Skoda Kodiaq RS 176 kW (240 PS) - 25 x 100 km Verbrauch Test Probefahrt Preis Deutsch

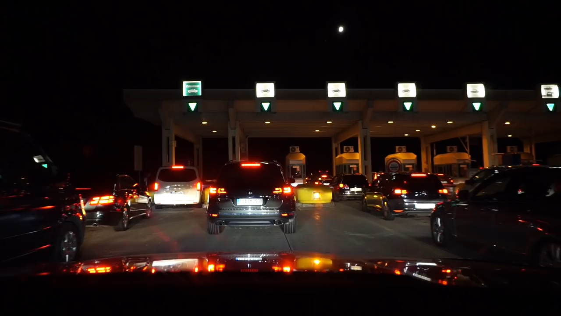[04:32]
Denn die Nacht, die ist noch lang. So, 500 Kilometer sind geschafft. Jetzt sind wir wieder auf der Landstraße unterwegs. Ziemlich kurvig, ziemlich komisch zu fahren.
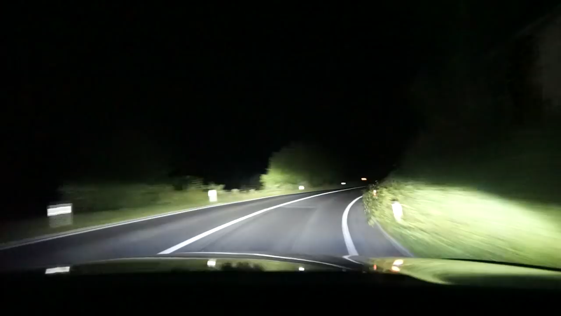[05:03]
Kann ich mir eigentlich was Schöneres vorstellen. Aber der große Vorteil ist dabei, dass ich trotz der späten Stunde gefordert werde und damit wach bleibe.
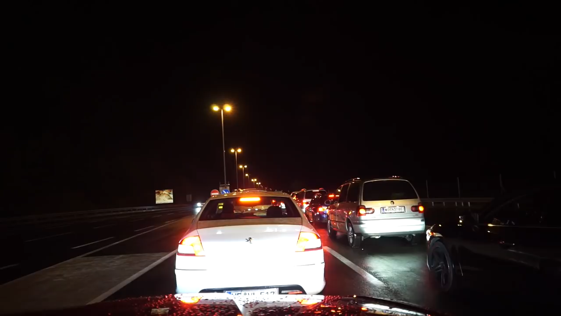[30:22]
dann der Grenze gestanden. Und stehen jetzt vor dem Grenzübergang für die Einreise. Macht keinen Spaß. Also nicht mit in der Nacht. Wir haben jetzt Geisterstunde, 0 Uhr. Und so richtig Lust habe ich keine mehr.